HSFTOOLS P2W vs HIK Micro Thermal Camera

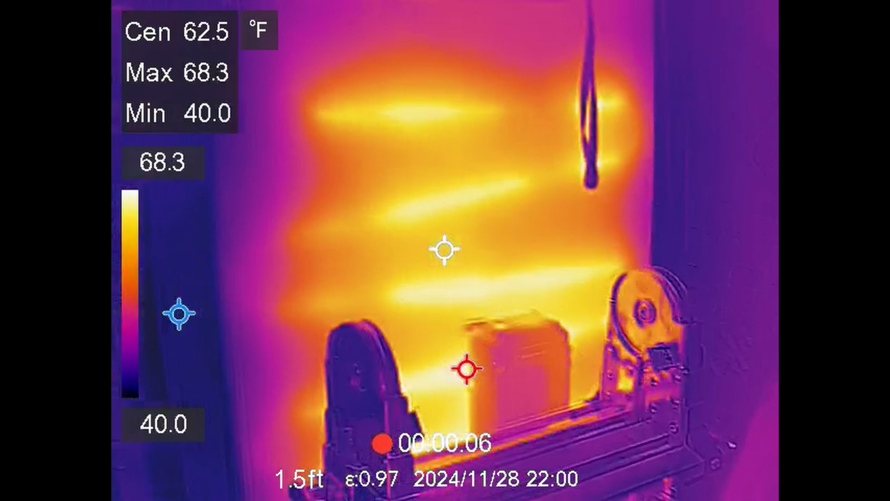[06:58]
On screen: max 68.3°F, min 40.0°F
Okay the freezer is running and you're able to see the condenser coil actually is wrapped through the outside of the freezer and that's where they're getting rid of the heat. So you got cold lines your evaporator plates basically on the inside and you have
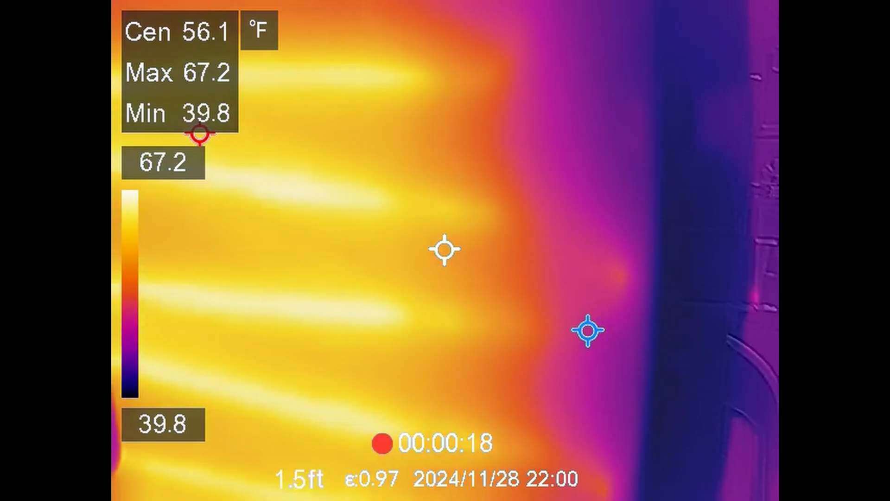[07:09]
On screen: spot 56.1°F, max 67.2°F, min 39.8°F
the hotlines on the back side here. You can see that we're cranking out about 67 degrees area. You can find a refrigerant line if you wanted to know where can I drill in at you know you can drill right here and not hit a refrigerant line.
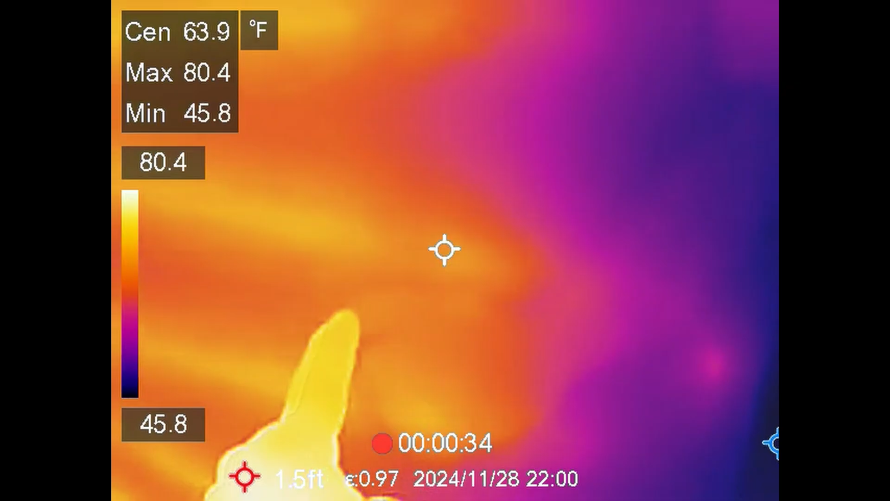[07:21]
On screen: max 80.4°F, min 45.8°F, scale top 80.4°F, scale bottom 45.8°F
Here on the cathedral ceiling you can see that there's a little bit of insulation loss up there at the top.
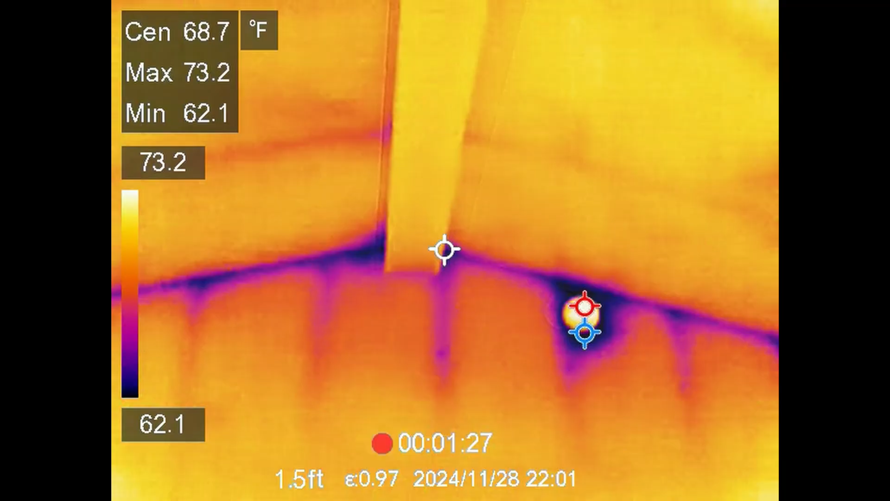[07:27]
On screen: max 73.2°F, min 62.1°F
Like I said 30 degrees outside you can see the smoke detector right there looks like we've got a little bit of gap around that.
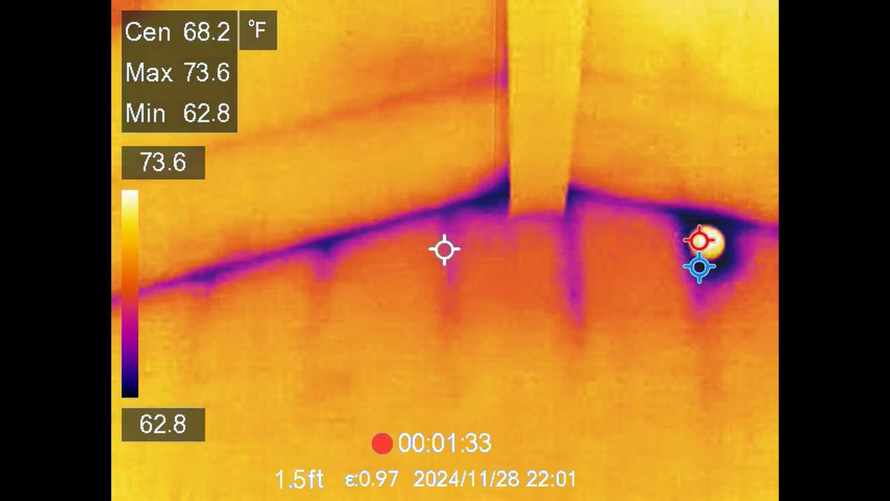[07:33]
On screen: max 73.6°F, min 62.8°F
Or your wall 2x4 is here on the side here it's pretty obvious where they're at. It's just really that sensitive to things and it's even picking it up through this picture here.
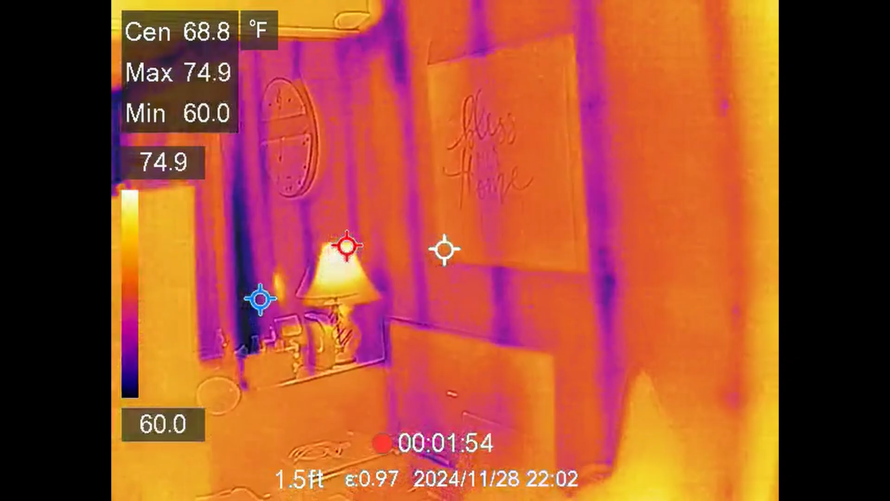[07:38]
Anytime you have a 2x4 it's going to be a conductor temperature and it's going to transfer right in through to the drywall.
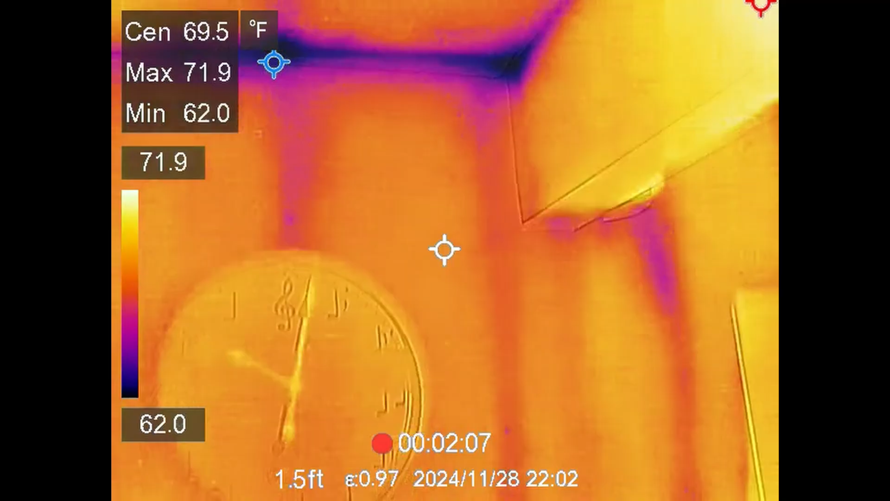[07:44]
On screen: spot 69.5°F, max 71.9°F, min 62.0°F
Okay we're outside right now the house over there is about 190 feet 200 some feet away.
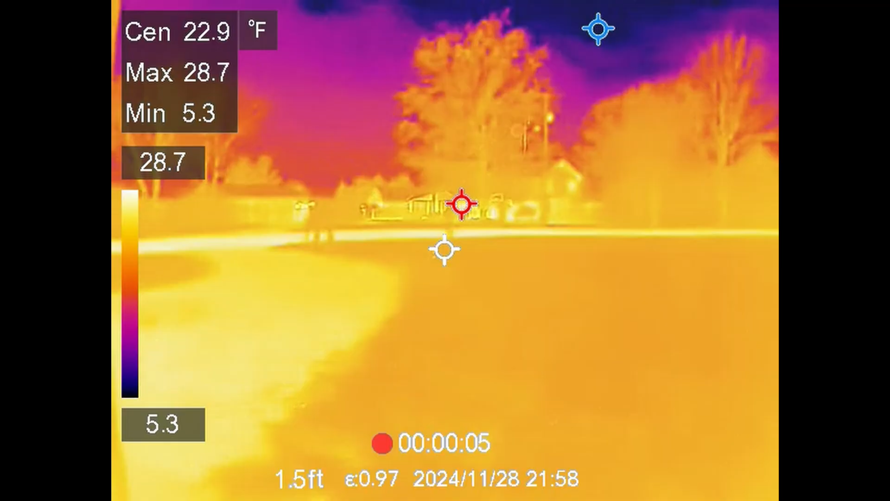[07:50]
On screen: spot 22.9°F, max 28.7°F, min 5.3°F
You can see the trees out here. Like I said it's 22 degrees according to the ground temperature. We come over to the house you can see the heat loss through the basement.
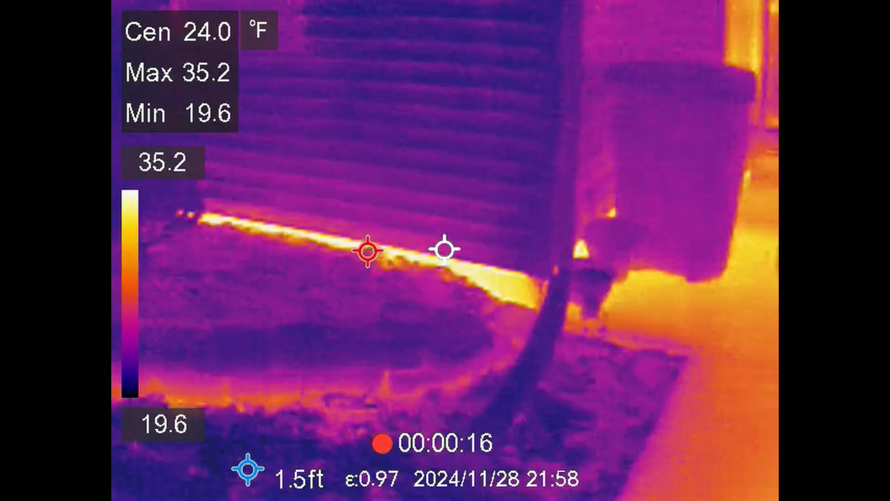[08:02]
On screen: max 35.2°F, min 19.6°F
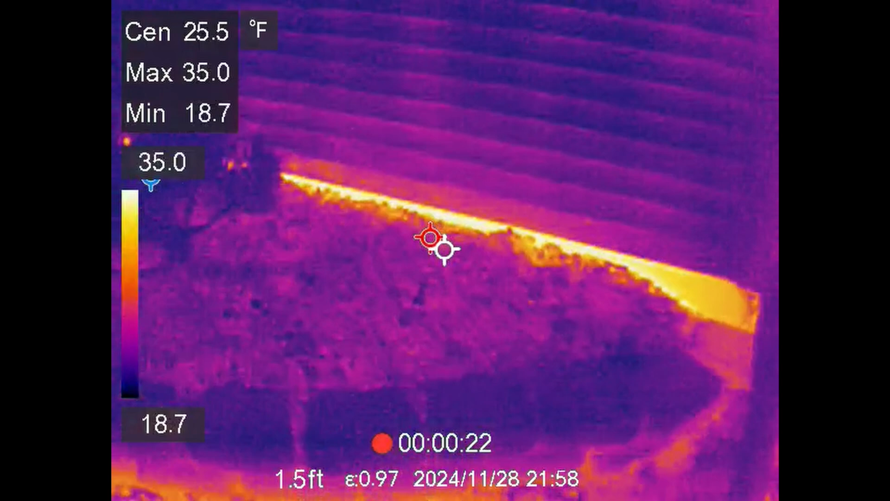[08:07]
On screen: max 35.0°F, min 18.7°F
And down here in the basement area you can see that we've got a minimum of 19. I don't know why it's that low because it ain't that cold out here but that can happen from reflectiveness.
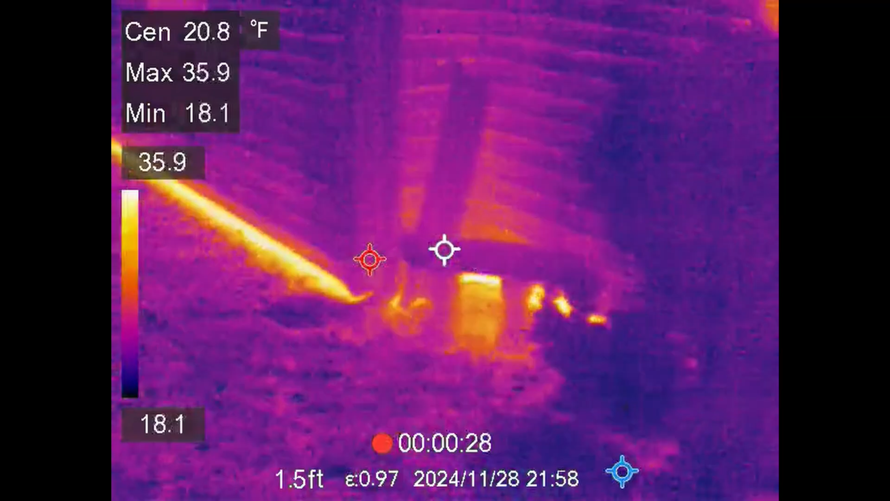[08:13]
On screen: max 35.9°F, min 18.1°F
You can see where my 2x4s are in the walls.
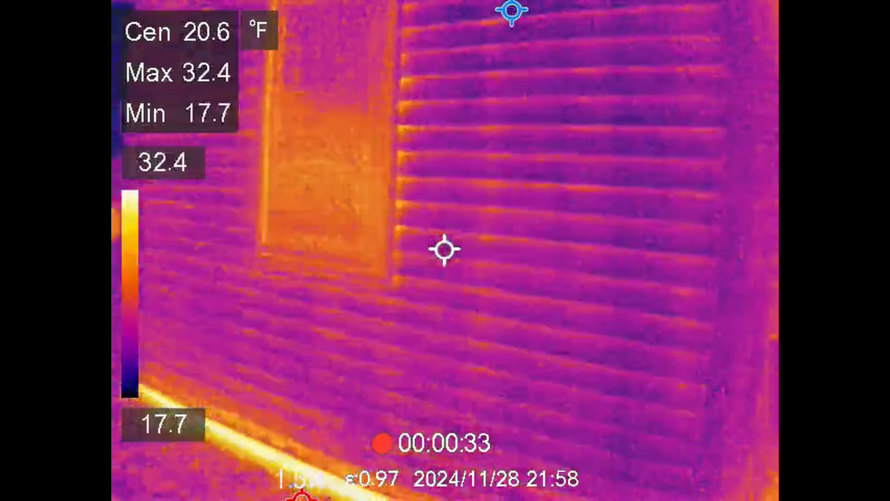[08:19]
On screen: spot 20.6°F
You can also see where the windows are at. That's another brand new window.
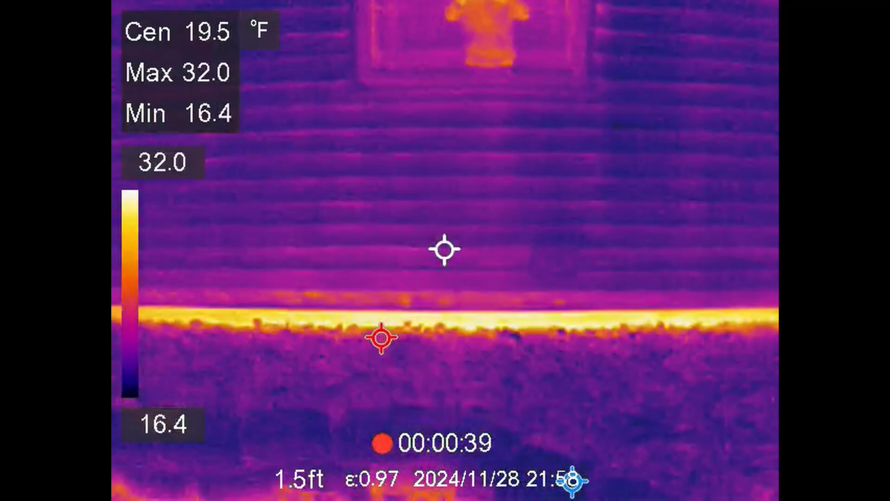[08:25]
On screen: max 32.0°F, min 16.4°F, scale top 32.0°F, scale bottom 16.4°F
And then if you want to actually adjust that temperature range so that's only seen a certain area you can go into manual mode.
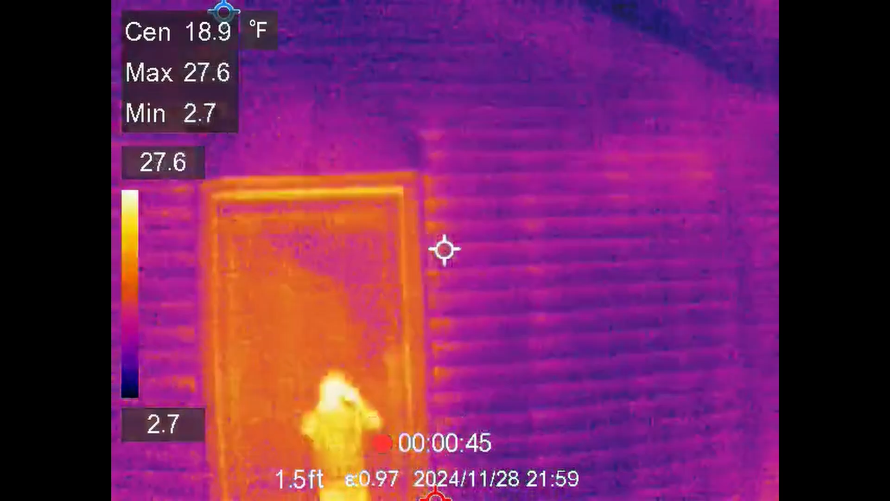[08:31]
On screen: spot 18.9°F
You can see the like I said the 2x4 is there with this heat. This is an easy way to find if somebody has problems with their insulation.
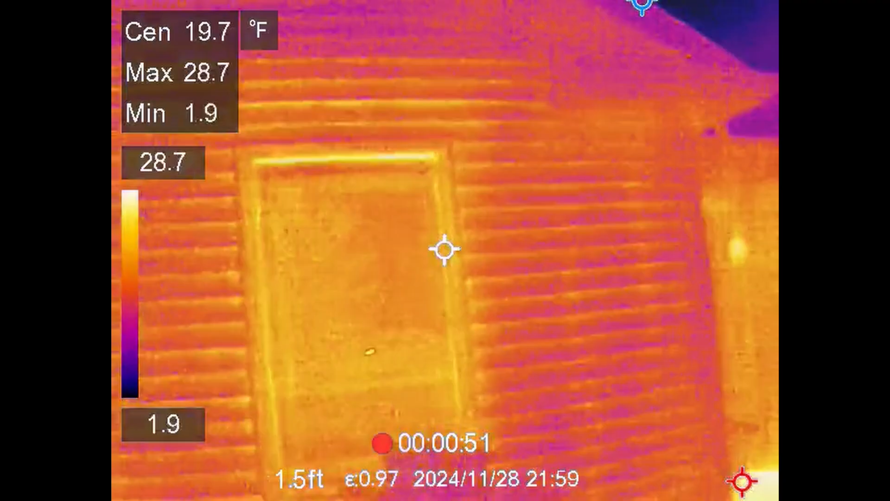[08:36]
On screen: spot 19.7°F, max 28.7°F, min 1.9°F
I was looking at my boy's house and his insulation had settled and you can see it plain as day.
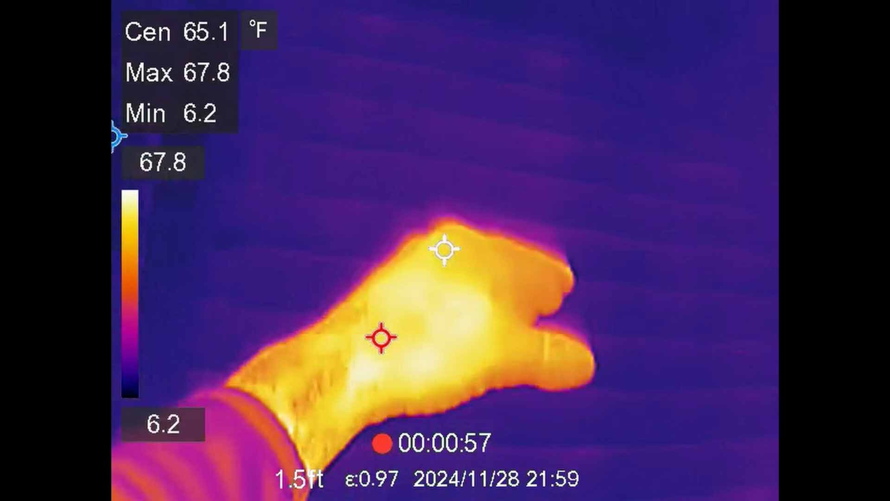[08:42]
On screen: spot 65.1°F, max 67.8°F, min 6.2°F
If there's any animals out there and stuff I mean that right there is all the way down the street.
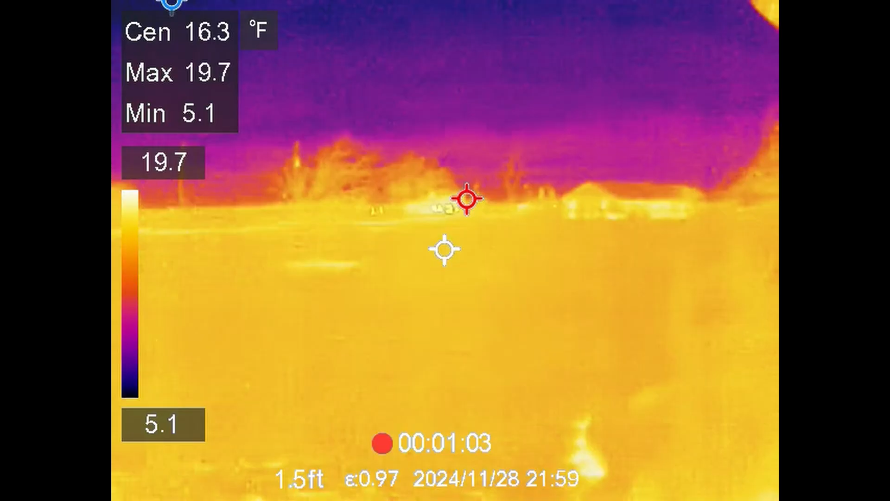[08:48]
Any type of heat signature at all you're picking it up.
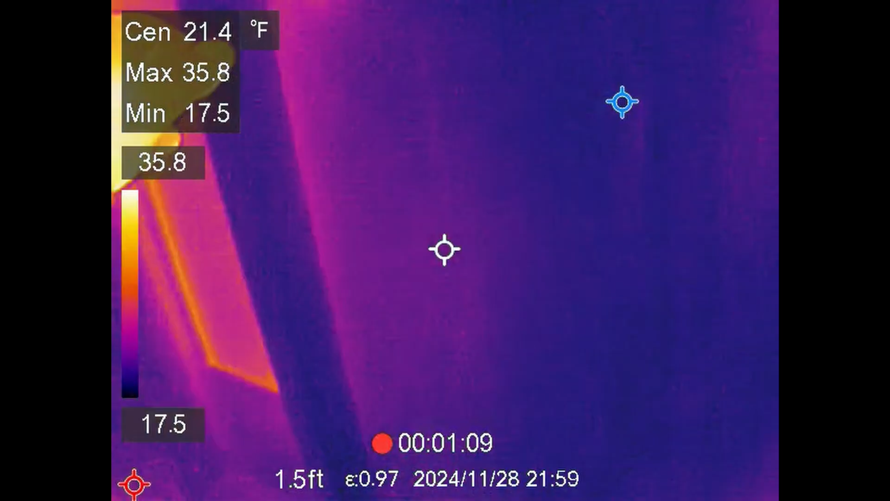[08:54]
On screen: max 35.8°F, min 17.5°F
This would be great for tracking animals in the if it's colder out or if there's a big temperature difference that's really going to show up.